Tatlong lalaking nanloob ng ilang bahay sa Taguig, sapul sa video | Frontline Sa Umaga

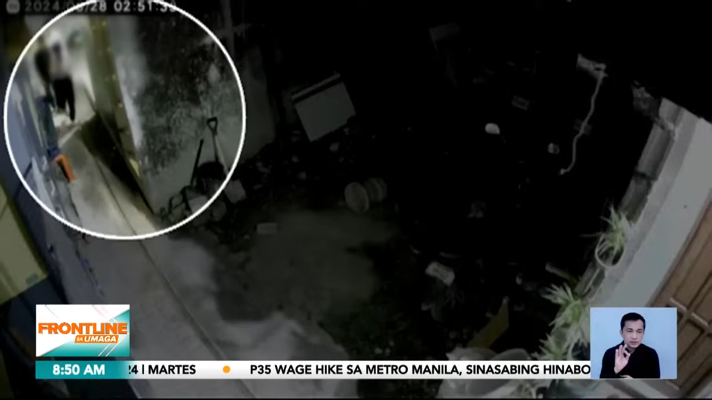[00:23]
nang masa pool sa CCTV ang tatlong lalaking ito sa Taguig City. Nagtanggal pa sila ng chinelas bago pumasok sa isang apartment.